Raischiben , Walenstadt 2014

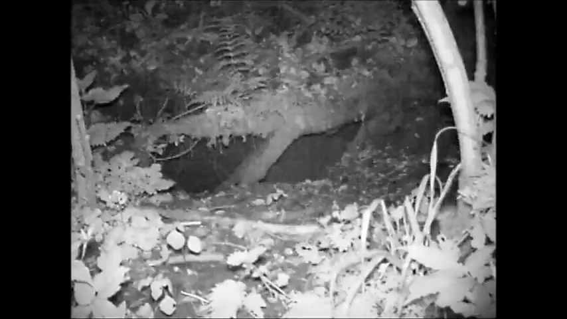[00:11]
Das ist das Kamerabild in der Nacht. Am Abend, um 5.10 Uhr, kam er dann aus der Höhle raus. Und wie man sieht, habe ich ihn gerade beim Frühlingsputz erwischt. Immer wieder ist er in die Höhle hinein und das Laub, das im Winter draufgelegen ist, mit seinen starken Pranken herausgeräumt.
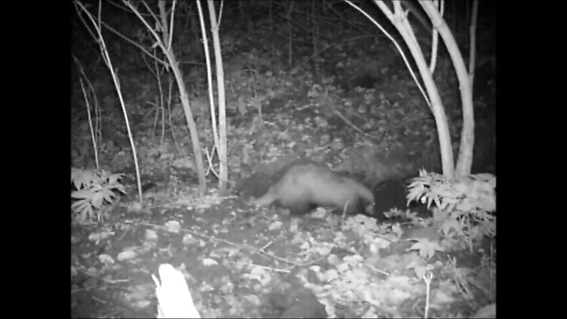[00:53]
Der Tags ist ein ganz sauberes Tier. Auch über das Jahr aus, räumt er seine Höhle immer wieder. Endlich war er dann fertig und kam raus. Das Erste, was er gemacht hat, natürlich ist er in 4 markiert.
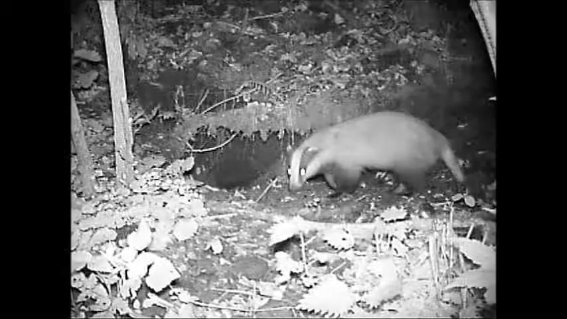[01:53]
Am Morgen um 6.30 Uhr kam er wieder zurück.
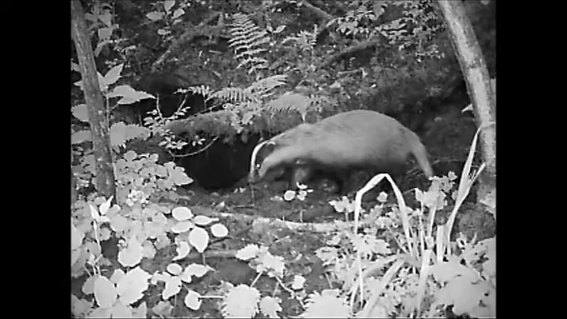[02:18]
Ich habe nochmals einen Kontrollgang gemacht, um es reinzubauen.
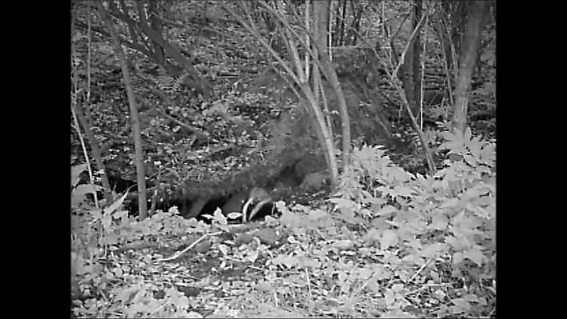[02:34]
Alles in Ordnung, also kann man jetzt schlafen.